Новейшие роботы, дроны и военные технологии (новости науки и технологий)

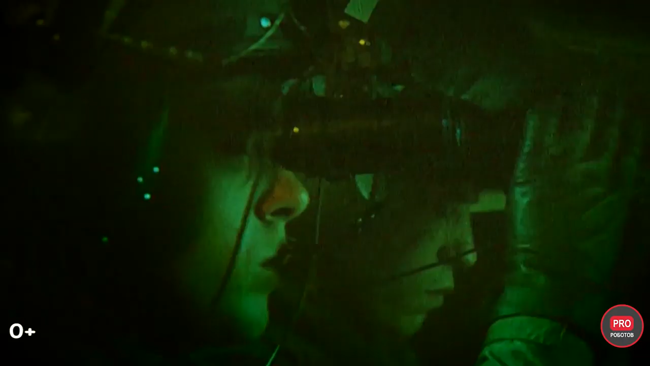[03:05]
то теперь летчики получили дополнительно систему ночного видения и видение сквозь корпус.